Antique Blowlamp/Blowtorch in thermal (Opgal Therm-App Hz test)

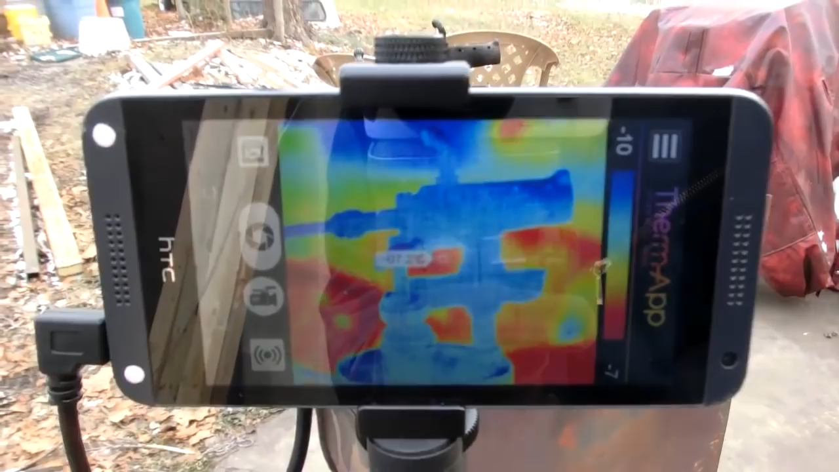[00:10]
Unfortunately, this device can only record like 9 frames per second, so I'm going to upgrade the device in the future so I can record at the full 25 frames per second.
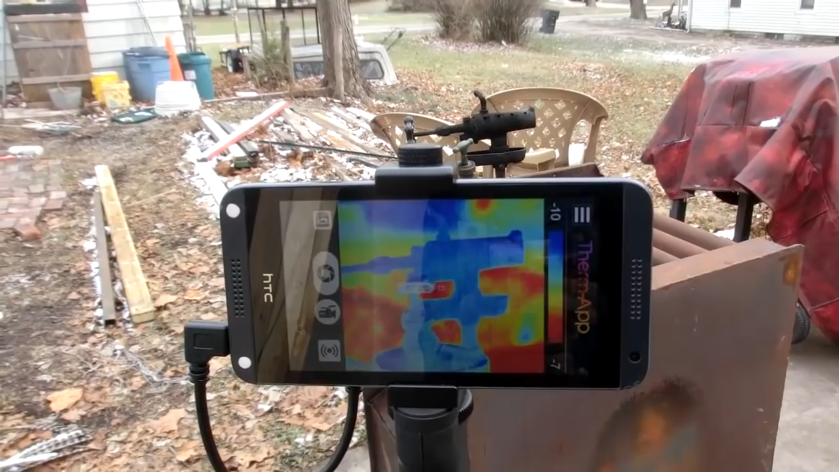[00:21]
The resolution seems to be working fine on this device though,
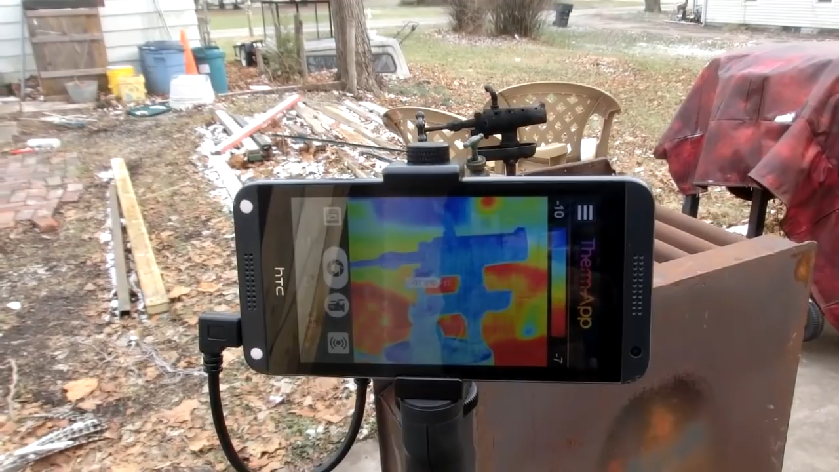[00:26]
so I think it's just good enough to do a video of starting up the blowtorch.
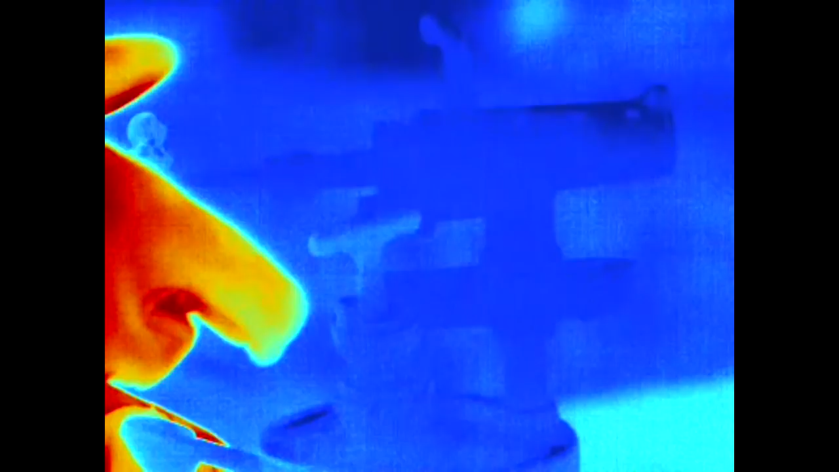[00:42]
Now I'm going to drip a little bit of fuel into the thing.
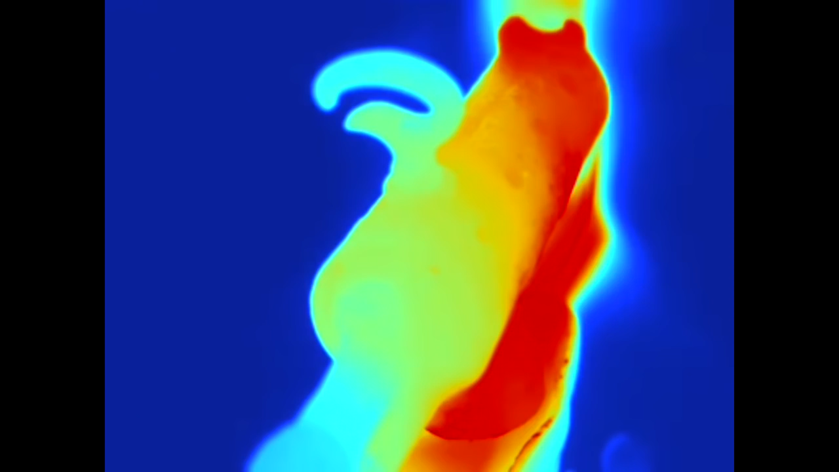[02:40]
The fire just went out so it should be plenty warm.
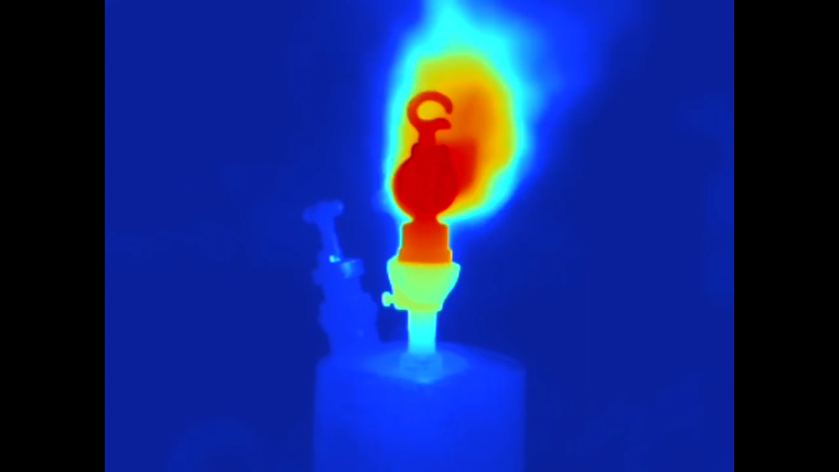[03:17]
This is really cool. It occurred to me I could set